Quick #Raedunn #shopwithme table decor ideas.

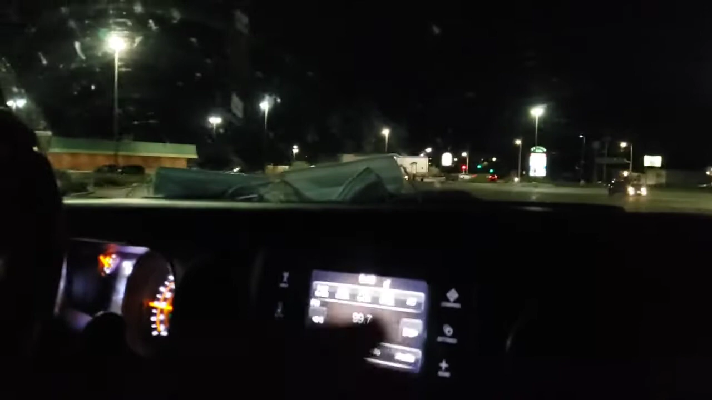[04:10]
so we are very close where are you taking forever hurry up the tj maxx is over there there's like three literally three four a couple of cars i don't know five